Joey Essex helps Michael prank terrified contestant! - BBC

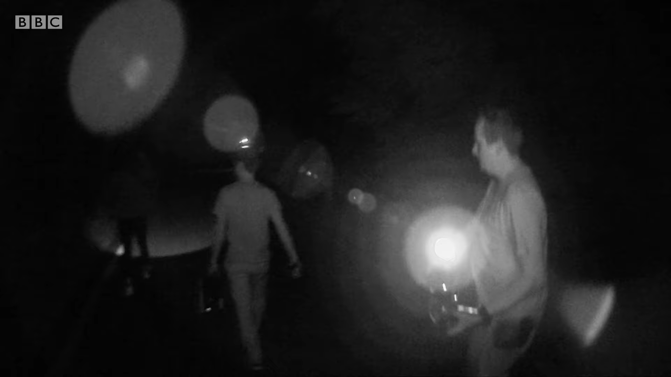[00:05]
house, I think. Right, it's very dark. There's no lights at all.
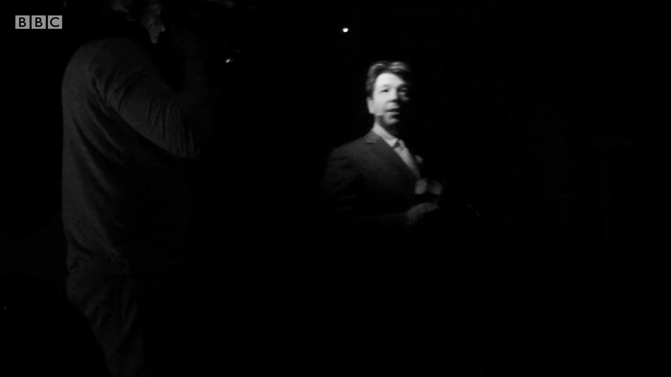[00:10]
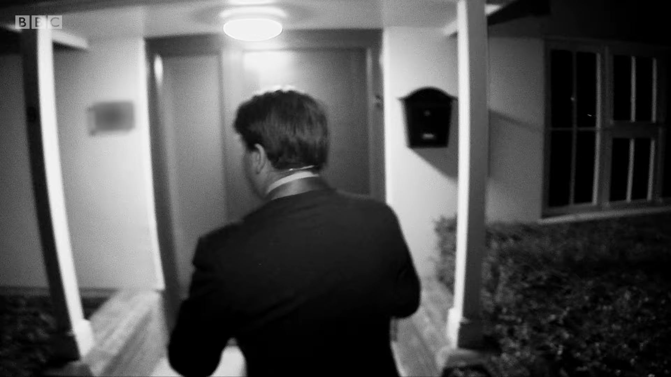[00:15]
Oh, my God. Is that an automatic light?